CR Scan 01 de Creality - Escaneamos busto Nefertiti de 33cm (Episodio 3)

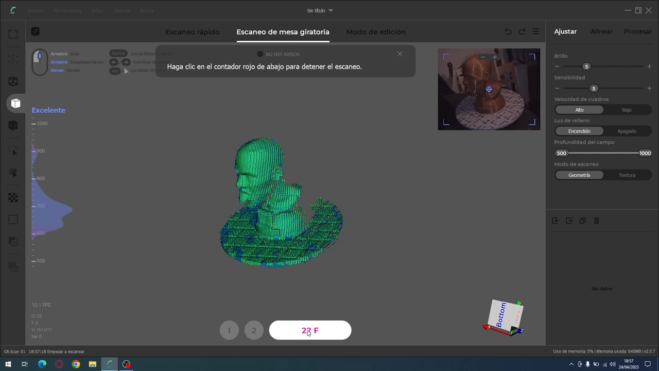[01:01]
mostrándoos un escaneo completo en cada vídeo.
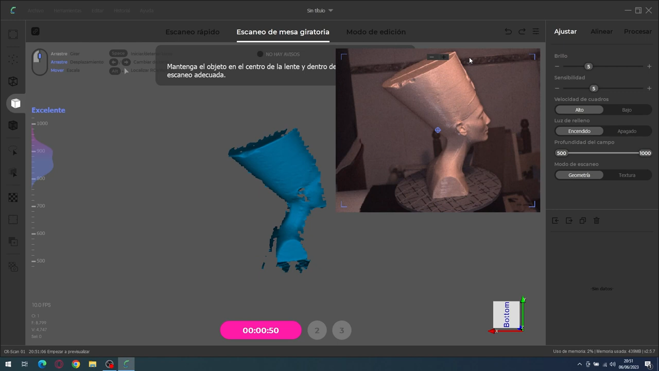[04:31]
Ahora que vemos aquí, pues eso, vamos a configurar el brillo, que creo que en 5 nos queda bien, nos vamos a dejar ahí en 4. La sensibilidad no tocamos.
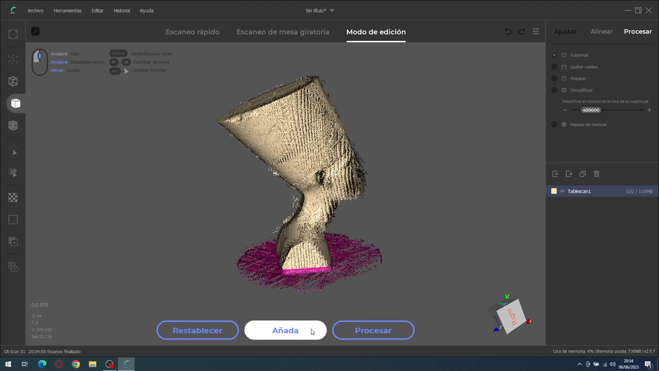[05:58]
Y ahora aquí en la pantalla podemos ver la primera captura que nos ha hecho.
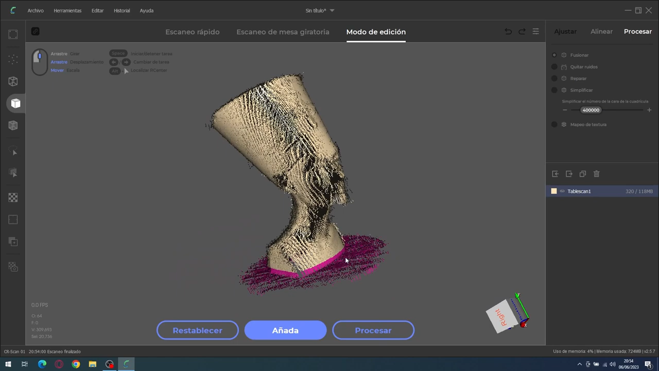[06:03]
Ahora lo que vamos a hacer es tumbar el busto
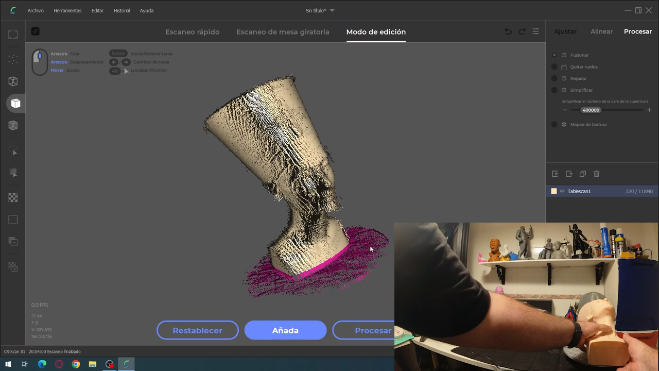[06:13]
mirando hacia arriba y le vamos a dar en añada, que supuestamente la traducción está mal y será añadir.
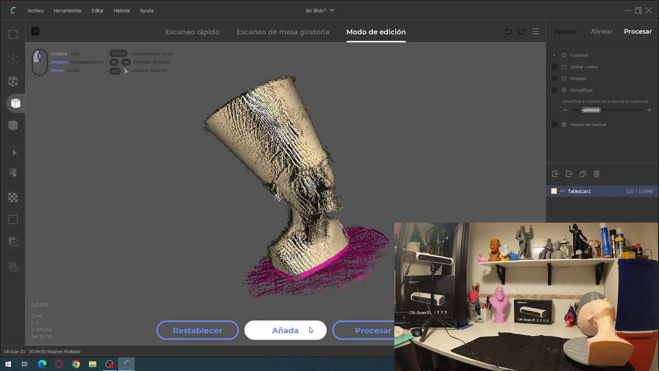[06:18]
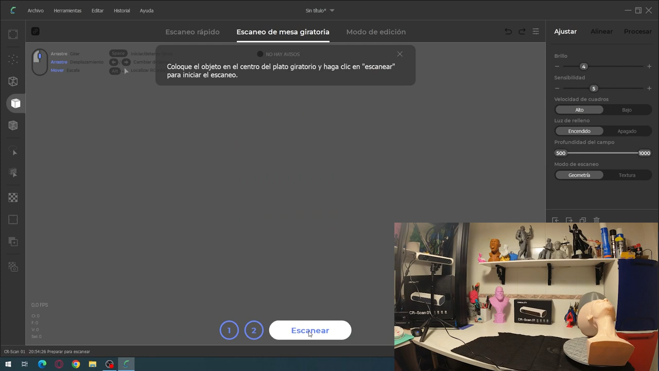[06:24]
Ahora nos sale otra vez escanear, volvemos a pulsar en escanear y la plataforma empezará a girar y el escáner a lanzar frases.
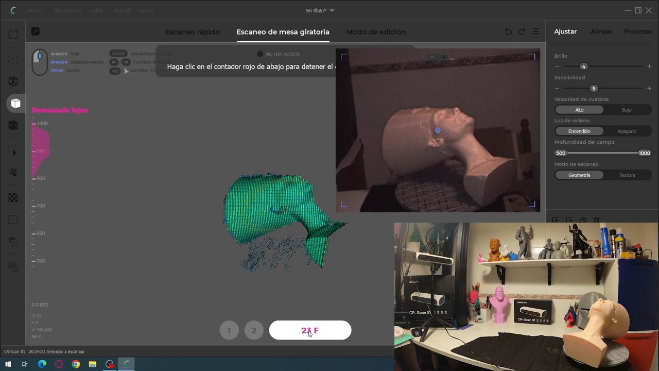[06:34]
Y ahí nos empieza a capturar la zona de la malla que está viendo el escáner.
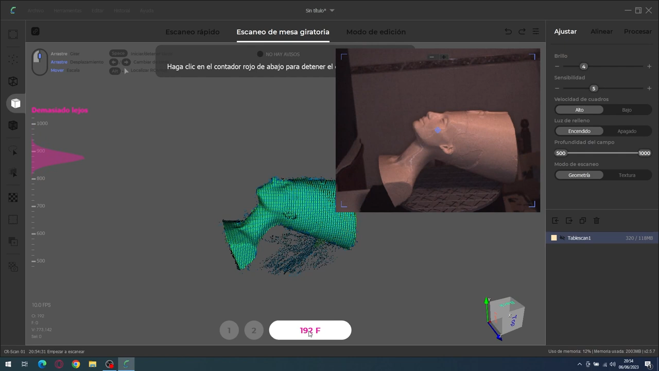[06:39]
Vale, ha terminado de capturar ya por todos los lados la malla de la estatua del busto de Nefertiti y ahora lo está reconstruyendo.
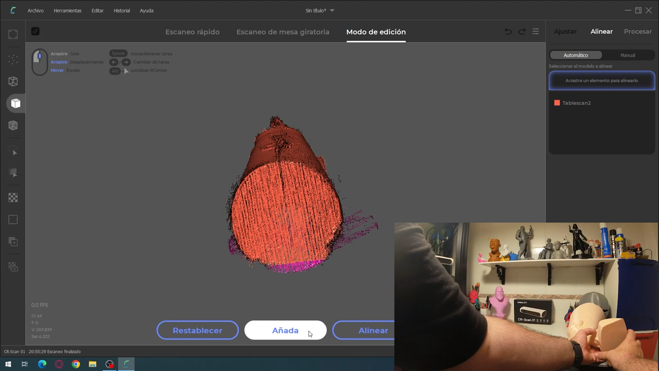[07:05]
La vamos a colocar ahí, tumbada sobre la oreja derecha. En los anteriores vídeos los hemos hecho con 3 pasadas, en este lo vamos a hacer con 4.
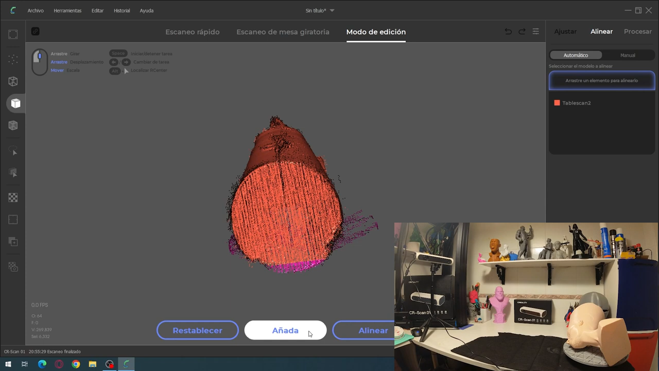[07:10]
Le vamos a dar en añada otra vez, que sería añadir, y en escanear.
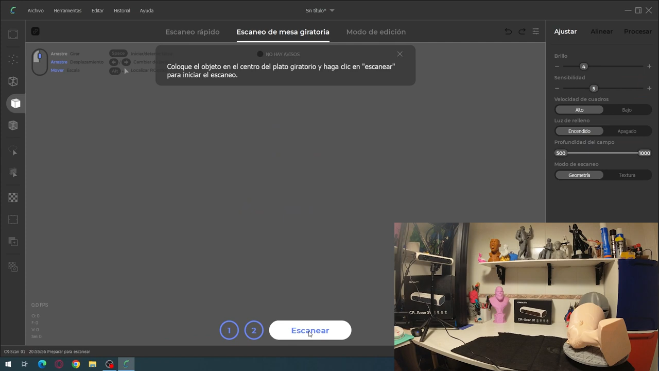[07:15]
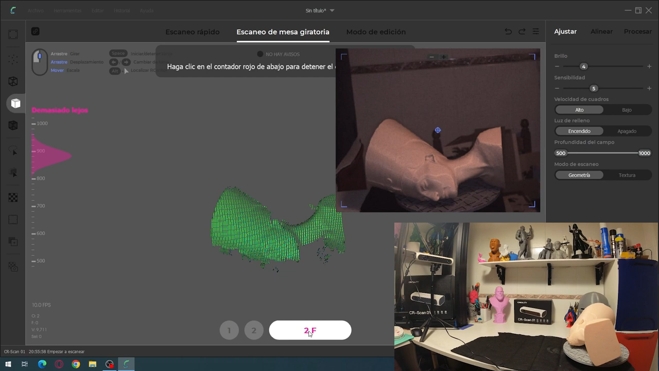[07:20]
Y otra vez va a dar la vuelta y nos va a capturar la malla por todos los lados.
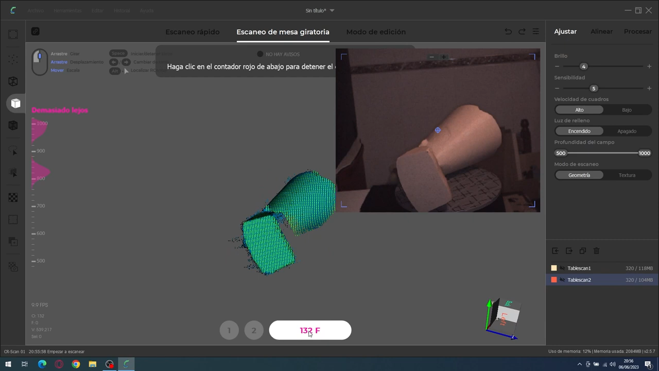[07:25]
Ha terminado en esta posición.
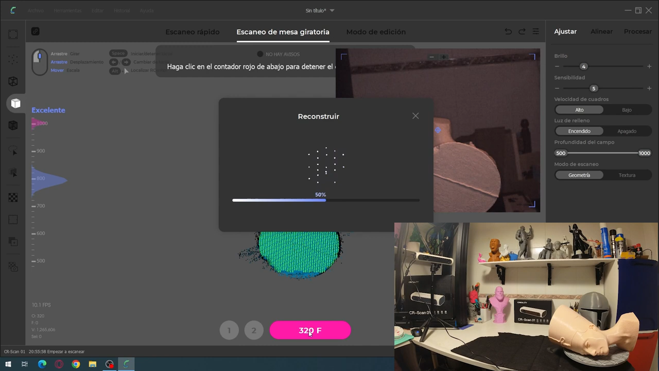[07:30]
Está reconstruyendo y una vez que termine de reconstruir, lo vamos a tumbar sobre la otra oreja y le vamos a dar la última pasada.
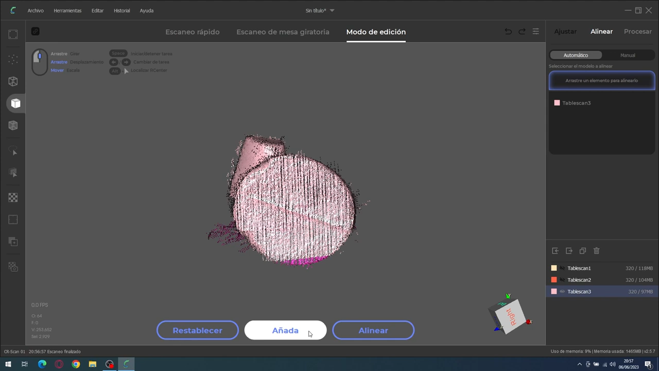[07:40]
Ya reconstruido, la ponemos sobre la otra oreja, que quede fija, lo más centrada posible.